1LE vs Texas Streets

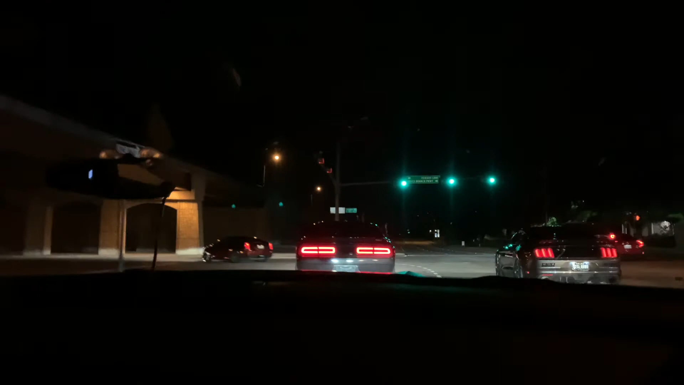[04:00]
He has 1320 stickers. Before you reach the camera. Is that shit an egg or not? I can't. I can't tell.
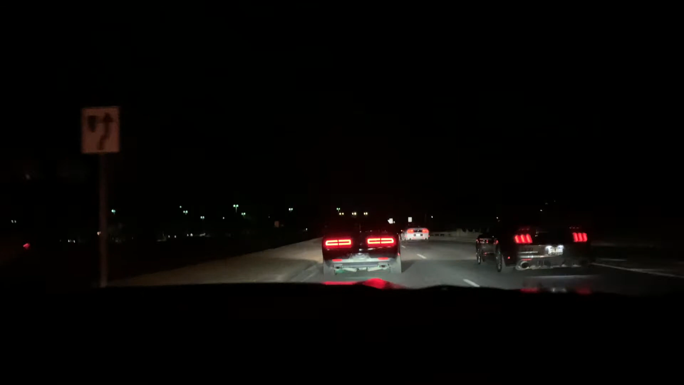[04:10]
Oh that was a cop right there? No. That was a metro... Fucking security room.